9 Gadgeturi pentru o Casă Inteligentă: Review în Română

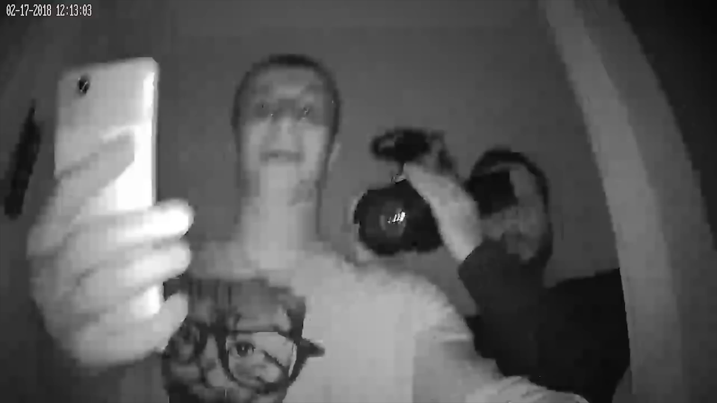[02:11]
Mai mult ca atât, camera dublează și funcția senzorilor de mișcare.